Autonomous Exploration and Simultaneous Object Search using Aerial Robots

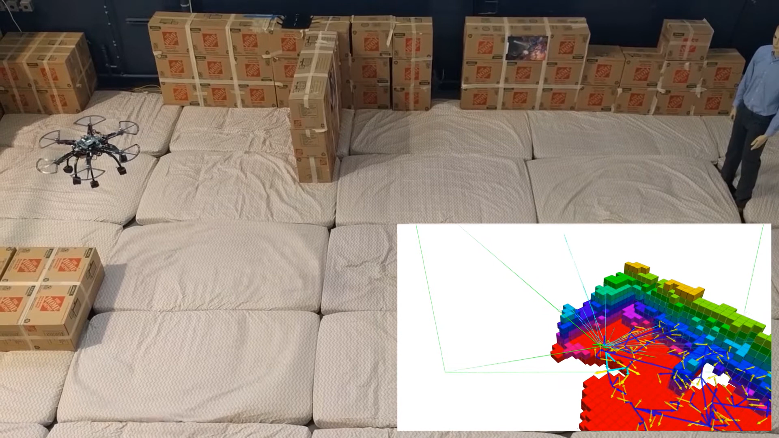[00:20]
In particular, a small aerial robot is equipped with the ability of GPS-denied visual-inertial localization and mapping, object detection on image data, and associated semantic encoding of the online updated occupancy map.
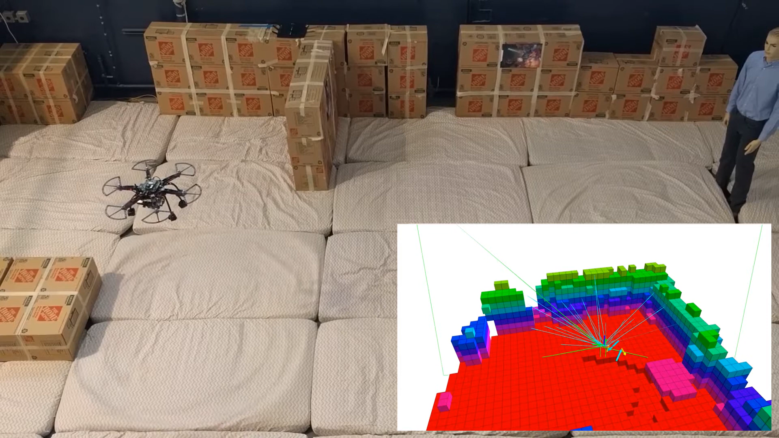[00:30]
Provided this representation,
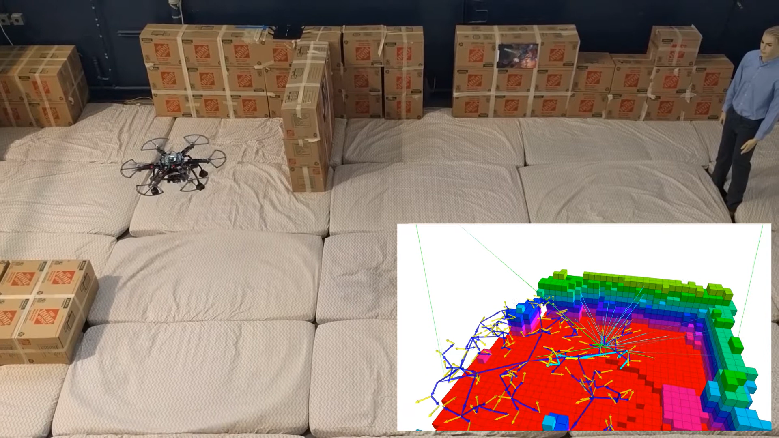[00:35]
semantically enhanced receding horizon exploration path planning is enabled and simultaneously optimizes
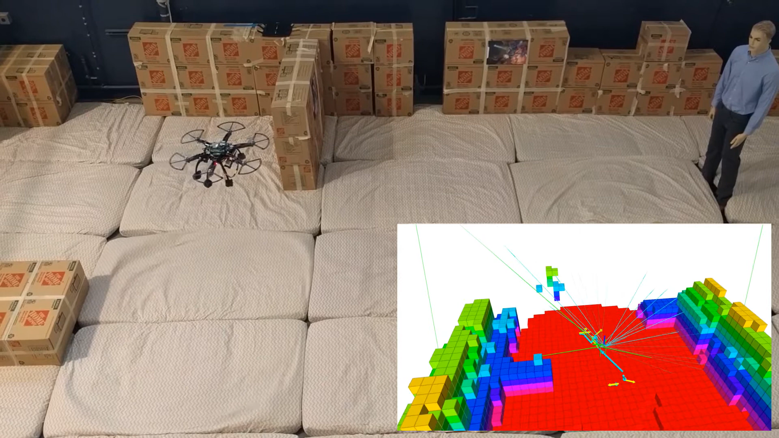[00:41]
for efficient exploration as well as high-resolution re-observation of objects of interest.
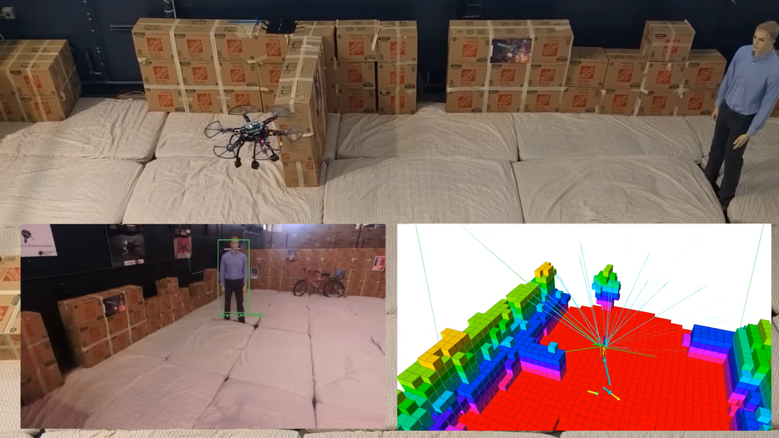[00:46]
In the presented example,
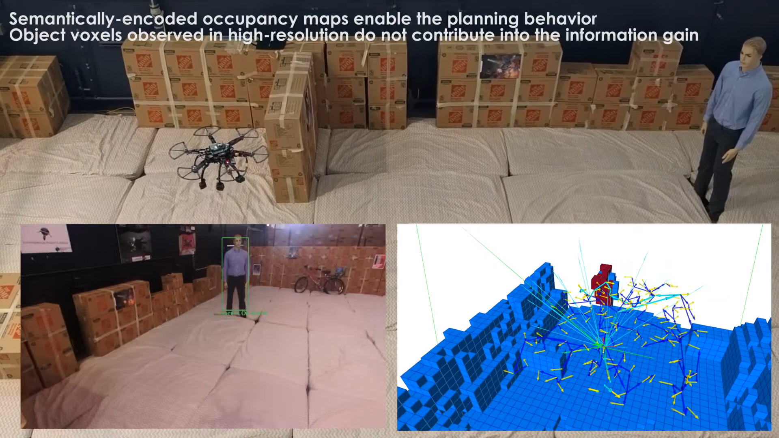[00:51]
the robot is tasked to detect and perceive in high-resolution objects belonging to the person and bicycle classes.